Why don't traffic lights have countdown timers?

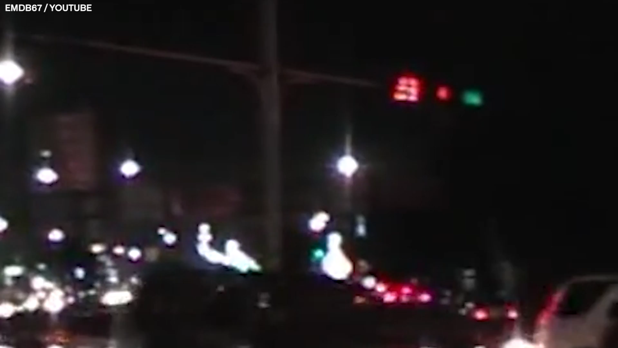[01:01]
When Taiwan introduced traffic lights with timers in 2004, they began studying their effect on driver behavior. They found that when a timer counted down from green to red, crashes and injuries increased by 33%.
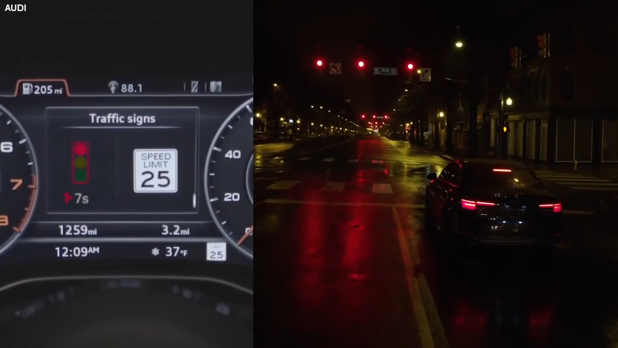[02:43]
And in 2017, cars manufactured by Audi will tap into city traffic systems to notify drivers how long they'll have to wait at a red light.